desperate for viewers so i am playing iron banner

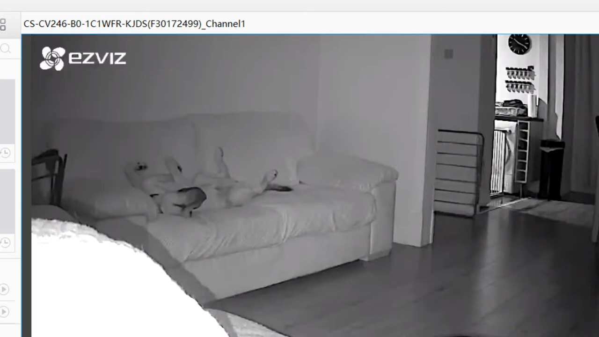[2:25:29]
And not all the outside box. I'm sure I probably can somewhere, to be fair. I didn't have all the extra stuff all the way around. If I could just cut this like square out of the camera, and then I could have a like a little camera, a little webcam, doggo cam. I'll try and figure that out. I'll try and figure that out.